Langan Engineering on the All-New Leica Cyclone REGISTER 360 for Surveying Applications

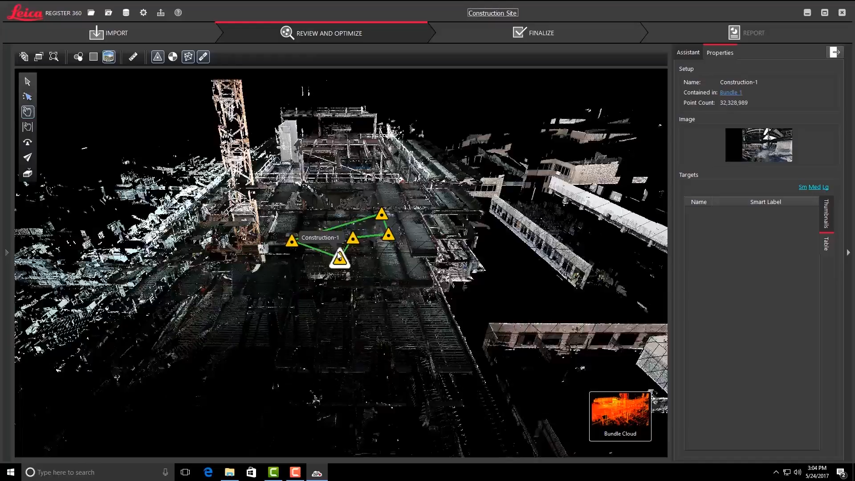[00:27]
You can really dig into the weeds and see what the problem is. It visualizes all the tools for you in a way that is very intuitive. Green means go, red means stop.
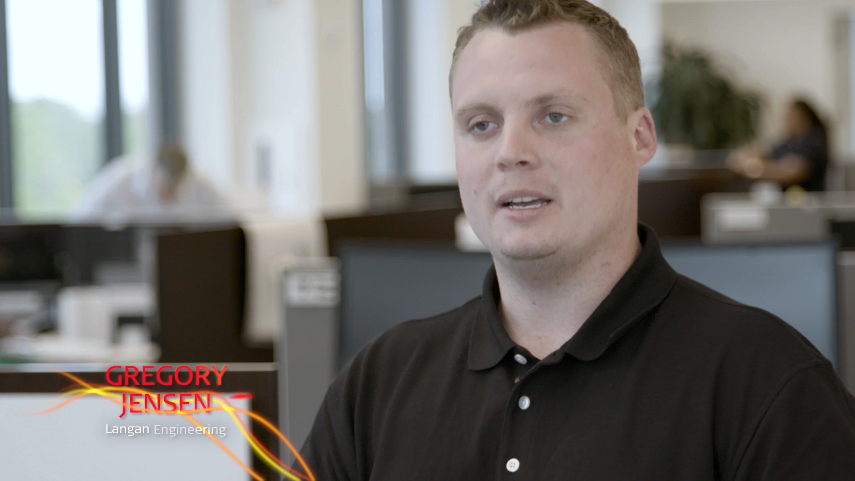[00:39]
You know, to be able to put it in those intuitive ways, I think, is going to be a big advantage for us. Well, a big thing too with the registration is the combined cloud and targets.
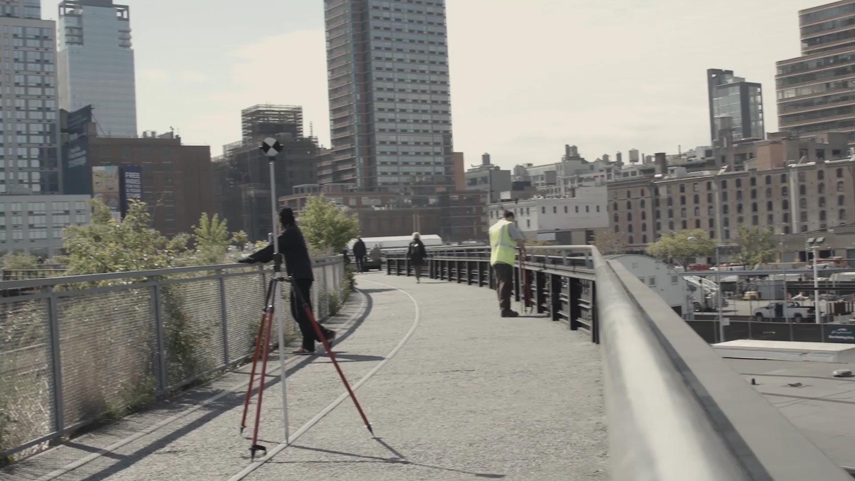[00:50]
We typically always use targets being surveyors and then having both the targets and the cloud-to-cloud registration in the same
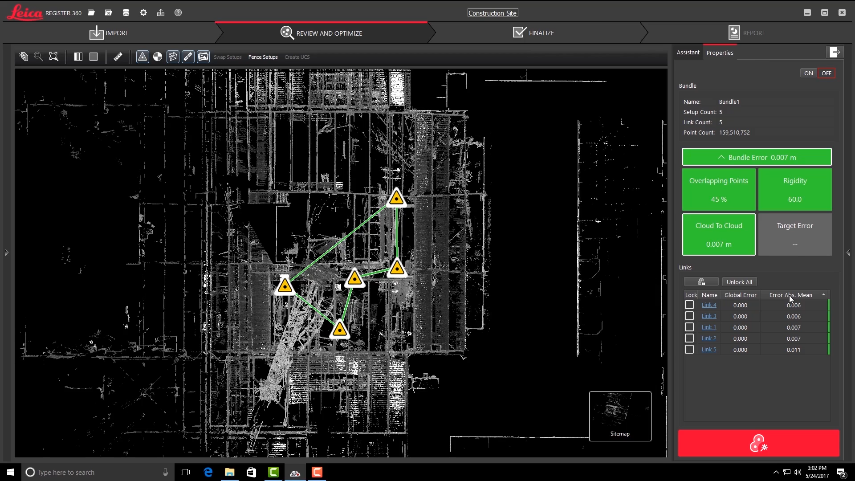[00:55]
interface and the same window really is a really big benefit for us because there's times when you need the cloud-to-cloud. There's other times when you want to want to make sure you have all your targets in and having all that in one interface.
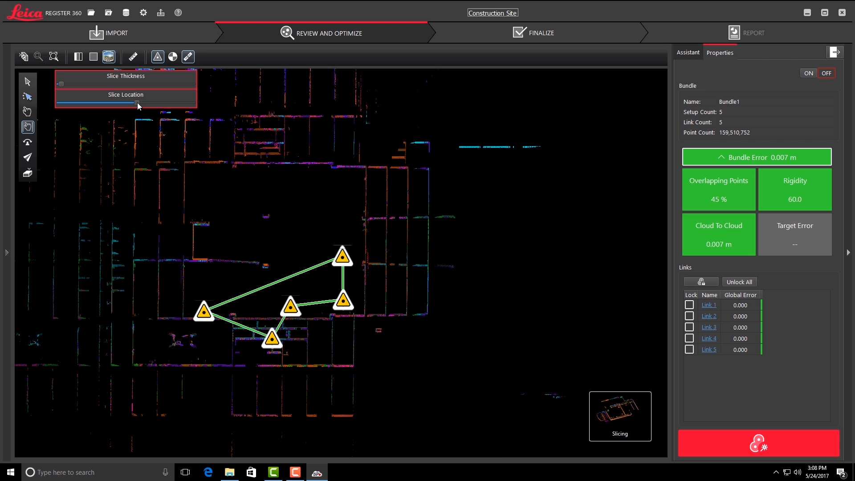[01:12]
You don't have to scroll through different menus to find different tools and different screens. It's all right there, right in your face with a click of a button. You can work and figure out ways to fix those particular registration, those clouds, and then continue on the checking things.
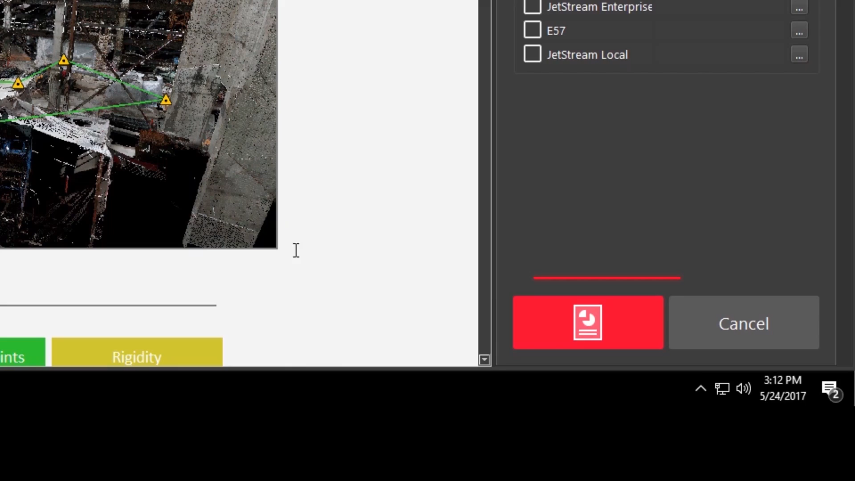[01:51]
hit one button and then it goes right to that certain format is a big benefit.
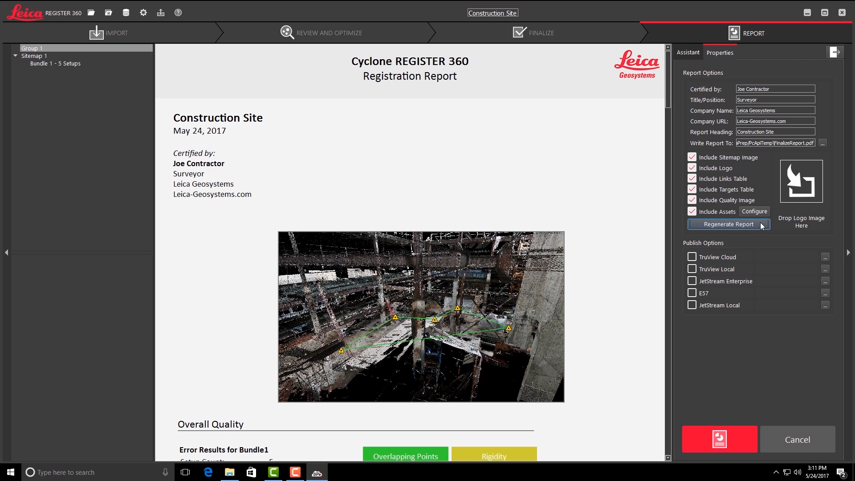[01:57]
Having the final report for the registration, for the tolerances that are within the registration, I think that's really awesome for us.